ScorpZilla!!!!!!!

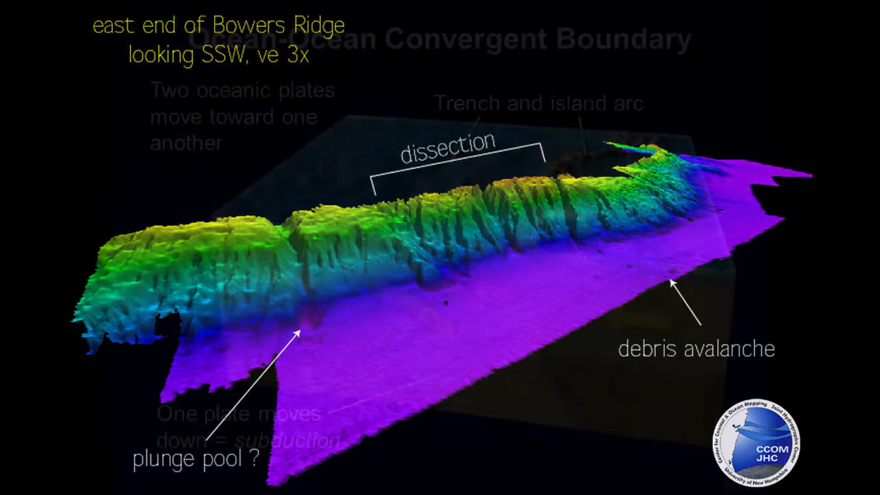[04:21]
oceanic-to-oceanic convergent zone where two ocean plates are running into each other. That's why the Aleutian Islands have the shape they do, and why they by and large are volcanic.